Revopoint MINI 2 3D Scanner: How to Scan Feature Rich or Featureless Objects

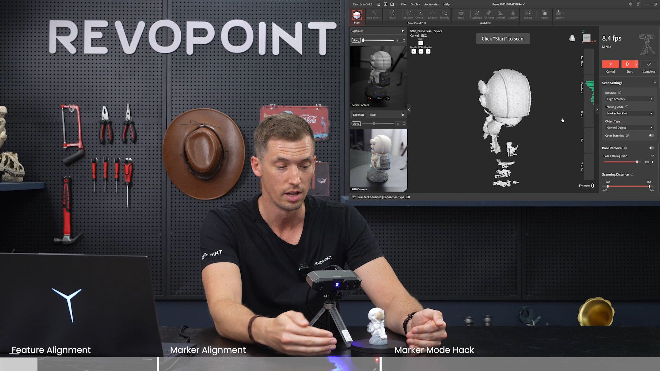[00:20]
something that you need marker dots on first of all I'm gonna scan it with marker tracking let's see what happens so I have it set for marker tracking right now start need more markers easy fix so ultimately something that's feature-rich and you don't have markers on it it's not going to be possible to scan with marker tracking now just switch that over in scanning settings to feature tracking let's see how it does and I'll just do one revolution around
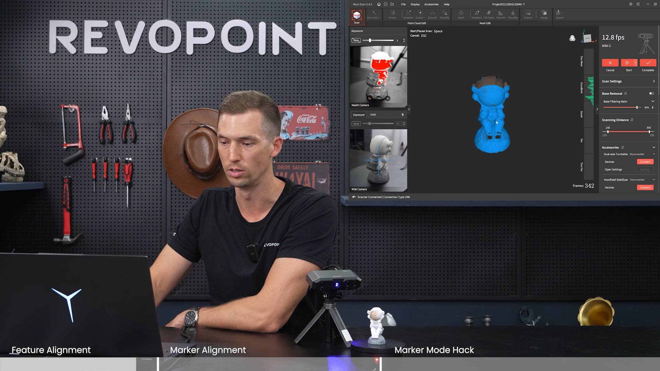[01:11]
all right and pause and there we have it astronaut is very feature-rich so we use feature mode under scan settings and you catch all the point clouds perfectly and of course there's some holes up top and on the bottom because we did not scan those areas so if you want to just like the previous video pause it and flip it's on its side you can catch those areas all right we just in the previous video got done scanning the astronaut he was a feature-rich object perfect
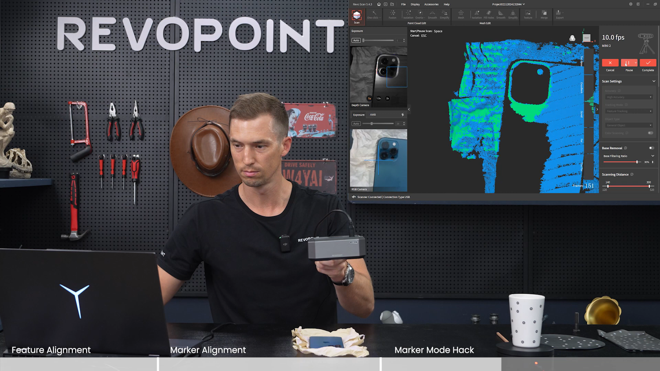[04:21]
all right pretty good you can even see the apple mark on the phone
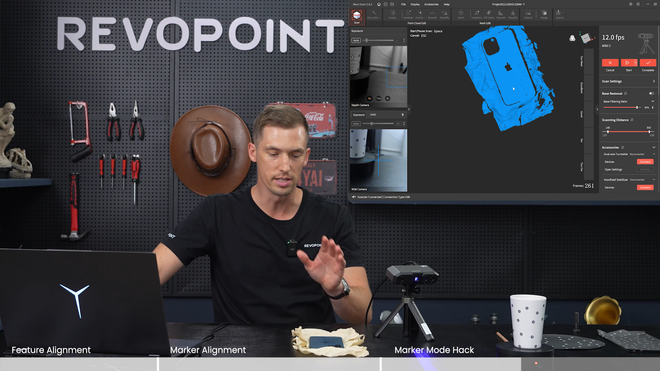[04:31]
so again it would be ultimately really nice if you did use marker mode or marker tracking and have the marker dots on it but this is a nice trick of the trade and the same reference again we used marker mode